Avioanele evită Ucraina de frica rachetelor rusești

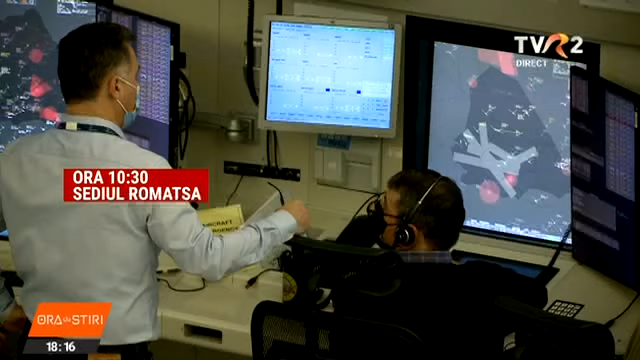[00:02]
Este ora 10 și jumătate, iar în centrul de comandă al Romața, controlorii de zbor sunt în alertă.
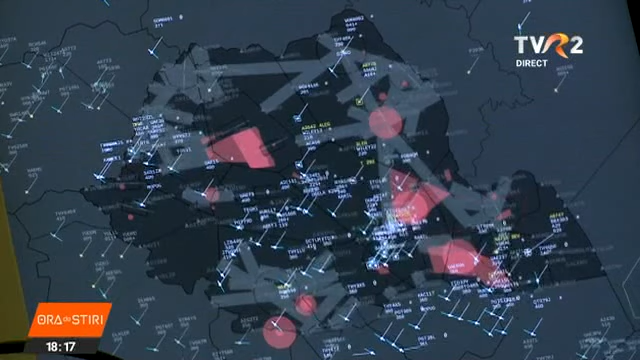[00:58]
În această perioadă spațiul aerian românesc a fost tranzitat și de
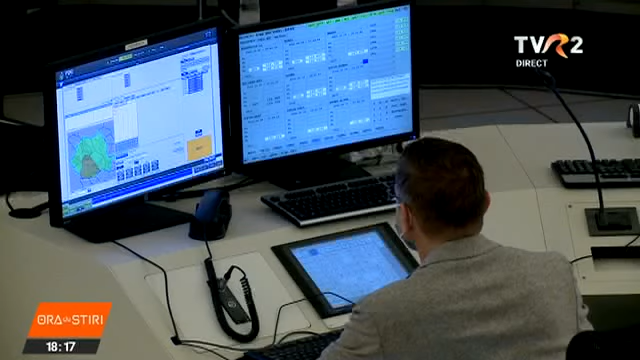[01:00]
1267 de aeronave în 24 de ore.
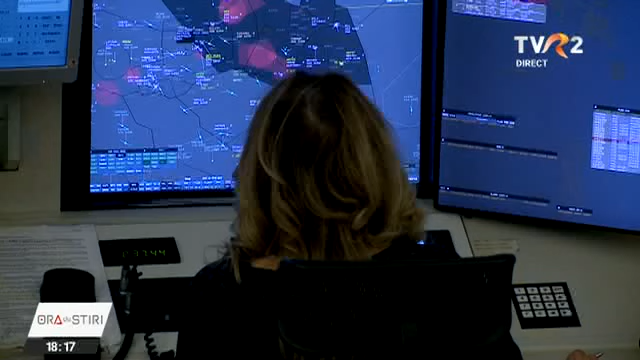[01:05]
O creștere cu cel mult 10% față de o zi normală. Când o companie aeriană dorește să survoleze un spațiu aerian al oricărei țări, ele depun un plan de zbor.